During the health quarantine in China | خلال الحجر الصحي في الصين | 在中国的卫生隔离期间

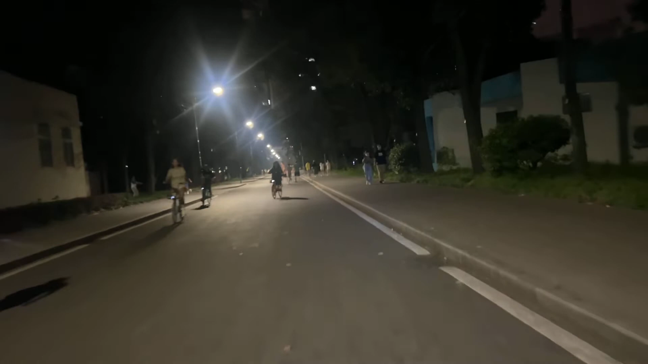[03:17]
This side we go to the teaching buildings and laboratory and workshop,